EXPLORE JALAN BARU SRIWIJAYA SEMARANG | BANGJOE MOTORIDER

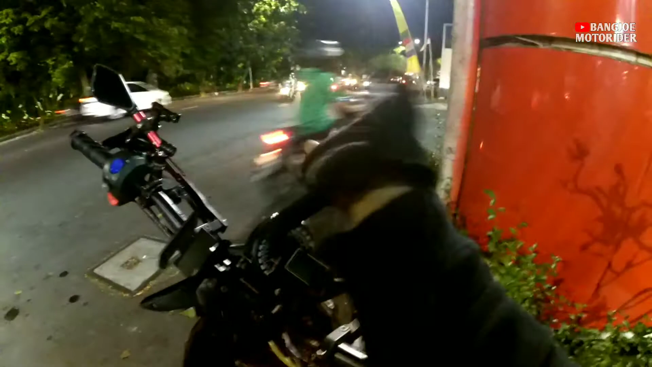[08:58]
Oke guys, ini kita mampir maghriban dulu. Ini tadi nunggu si Cindy.
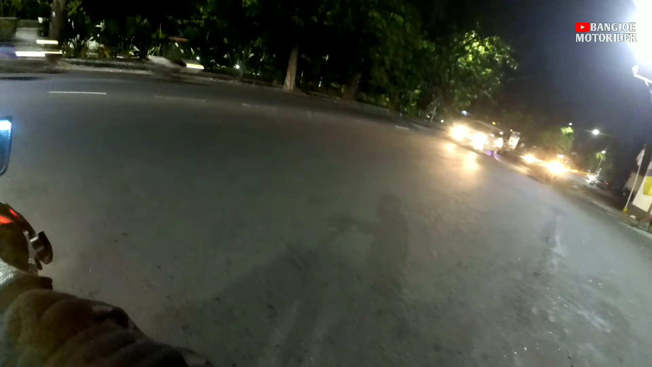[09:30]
Jam-jam rame sekali ini. Ini nggak tahu kayaknya di dalam ki di jalan itu sudah rame.
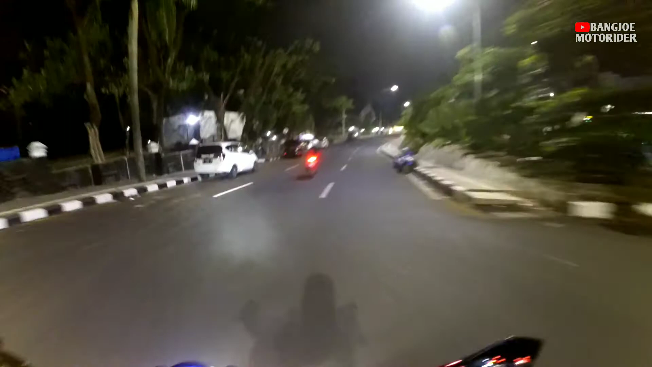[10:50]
Gini keadaan JB. Kita lihat suasana JB kalau malam ini malam Jumat malam ini. Ternyata lumayan ramai sih.
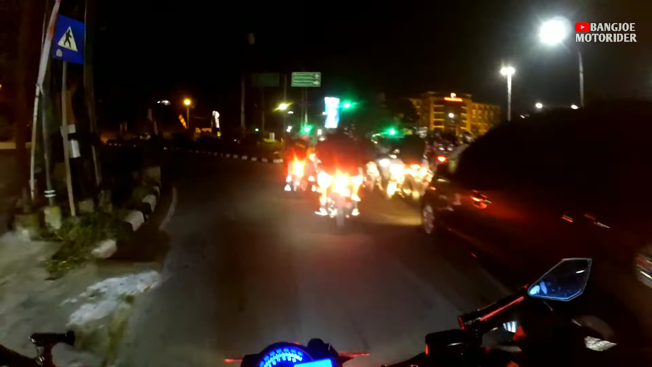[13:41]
Ayo, ijo. Ini. Pemuda ramai ini biasanya kalau malam Jumat.